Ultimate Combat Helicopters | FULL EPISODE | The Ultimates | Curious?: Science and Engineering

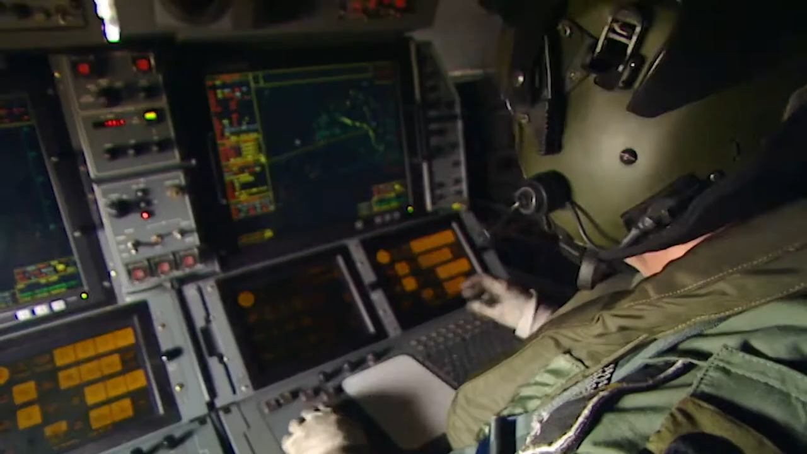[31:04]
It's a very powerful radar, and in addition to that, it's got state-of-the-art data link, which is basically real-time information relay to anybody within the theatre of operations.
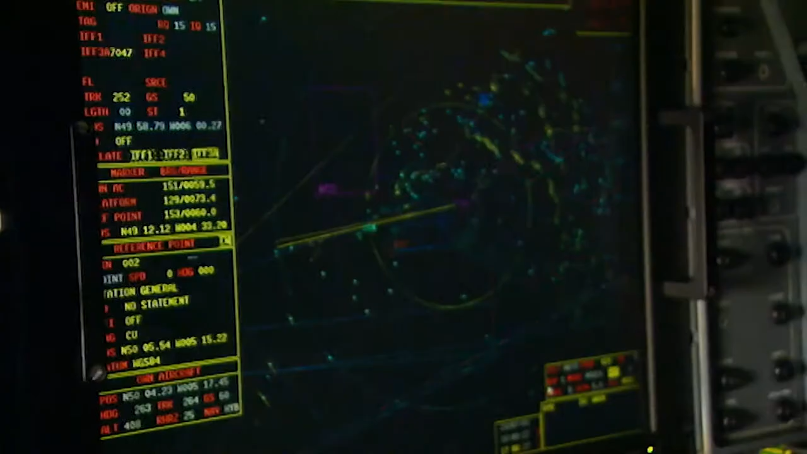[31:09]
It's a massive leap for the Navy.
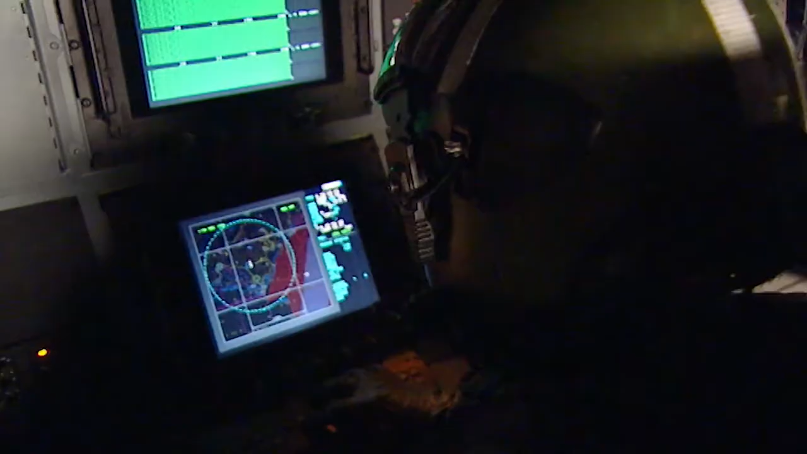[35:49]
which are displayed in a variety of colours.
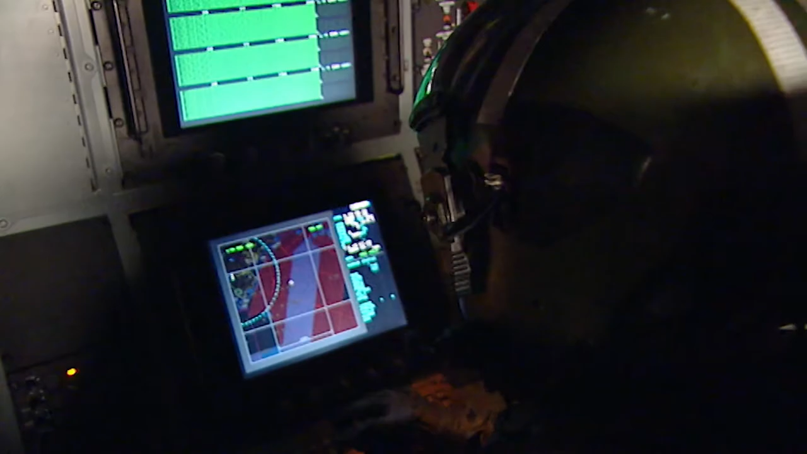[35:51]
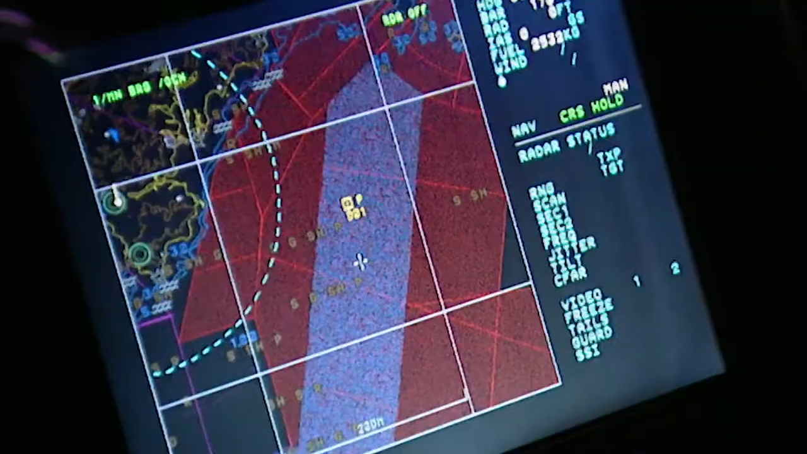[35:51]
For example, the hostiles we can display as red, the friendlies we can display as green,
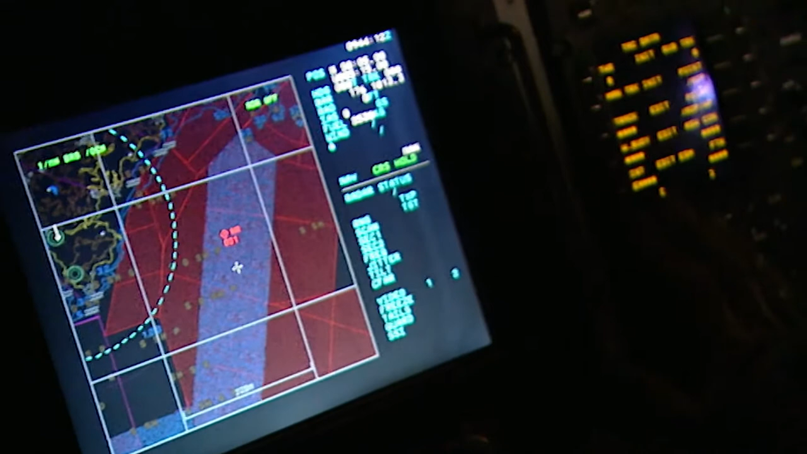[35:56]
and those colour displays are sent to the ship. So straight away, when that comes through on data link, the ship knows whether we think it's a hostile or a friendly unit.